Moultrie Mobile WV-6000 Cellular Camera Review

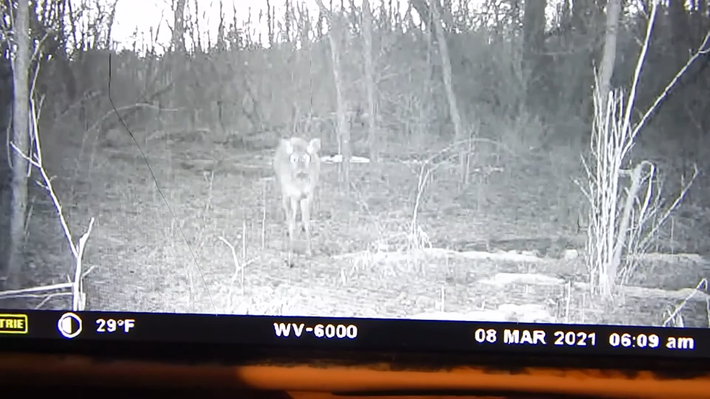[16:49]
It does show you the time that it came in, the date, the moon phase, and the temperature. It has been warming up here. It has been getting snow melting. And, like I said, it took up, you know, quite a number of pitchers.
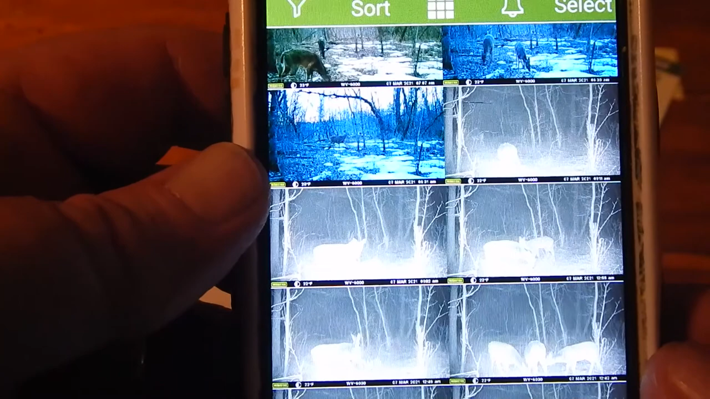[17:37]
A little square up here, it shows you multiple pitchers.